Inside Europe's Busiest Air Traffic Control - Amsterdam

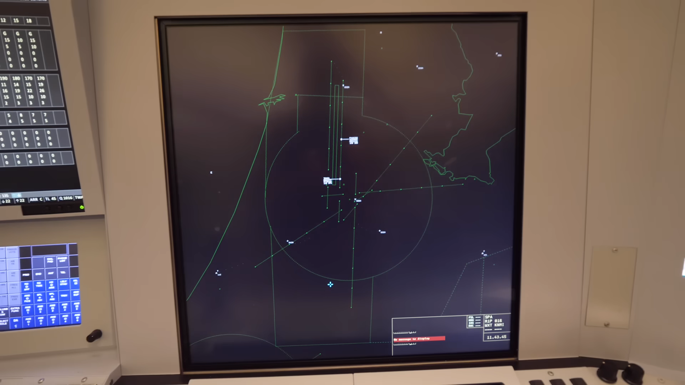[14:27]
Can I say like it's almost like level one is actually the tower and level two is here and then the next level is the area control is level three. We see it a lot like little cake tins.
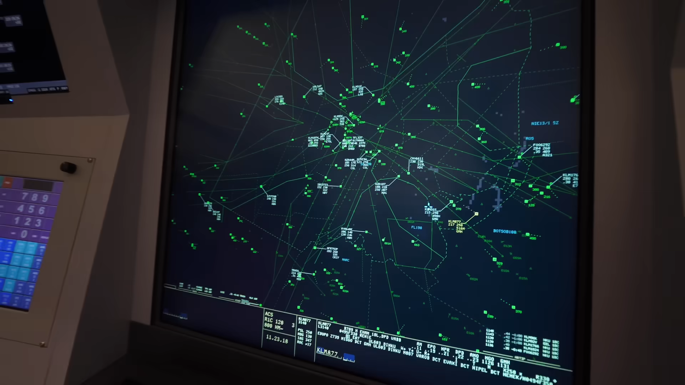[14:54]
the radar room you just basically looking at a screen talking to the plane you know tough work.